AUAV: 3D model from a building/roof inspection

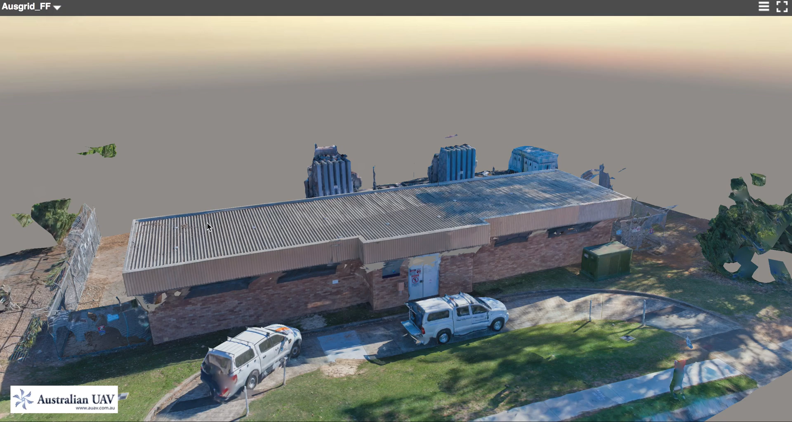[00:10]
Here's a quick demonstration of a building or roof aerial inspection presented as a full 3D model. So when we arrive on site, we'll have the drone fly backwards and forwards in a fixed pattern, taking photos down of the roof and also into the gutters or any other areas of interest.
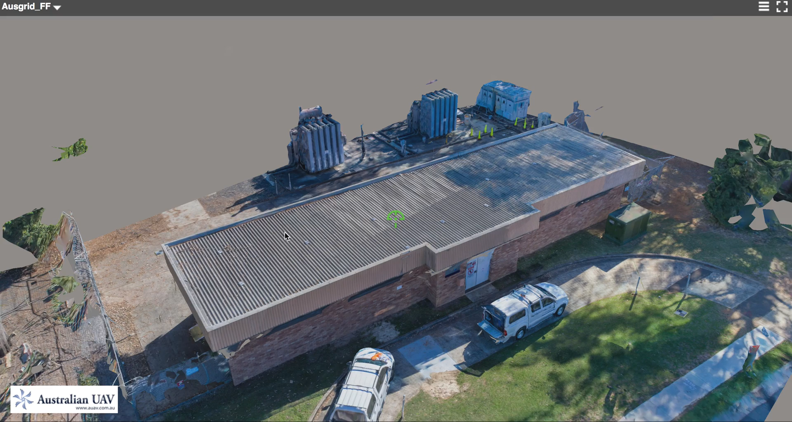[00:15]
And if we look at those images, you can see here from the drone, it's working its way across the roof.
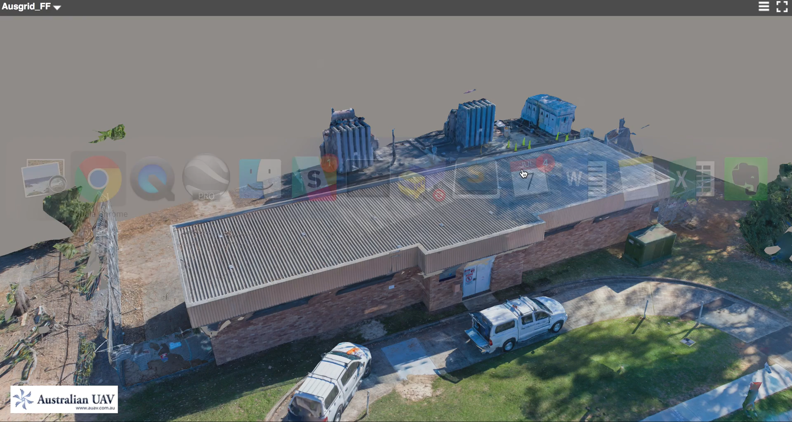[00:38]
So we can take all those images and run it through our data processing software
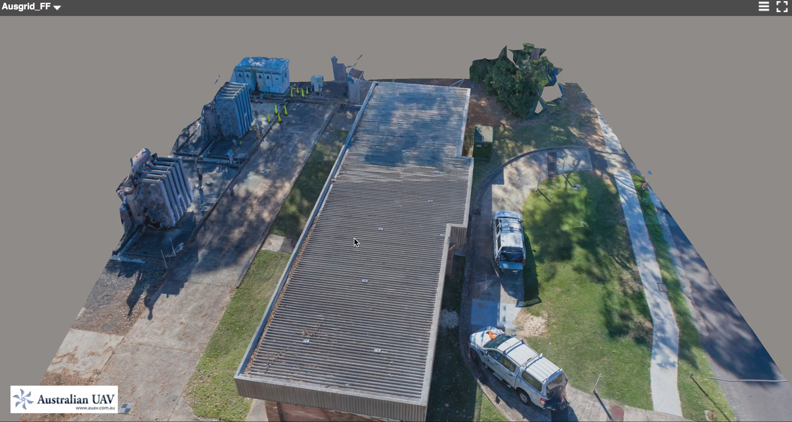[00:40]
to produce a 3D model like this one where you can see the roof and the entire site.
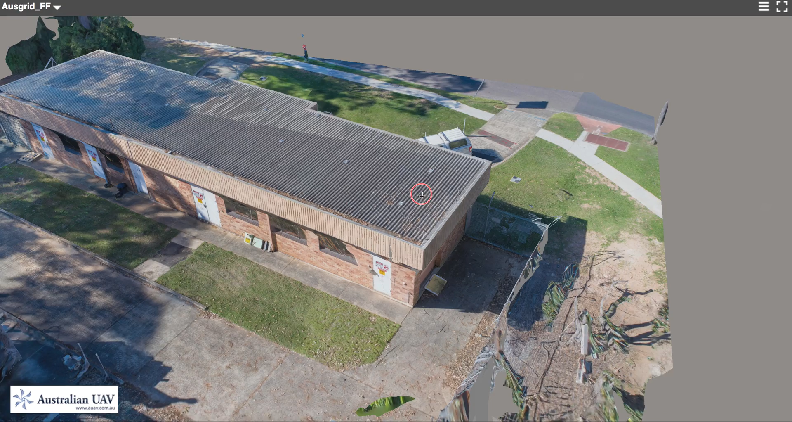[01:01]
So if we zoom in, you can see the same level of detail as shows up in the original images.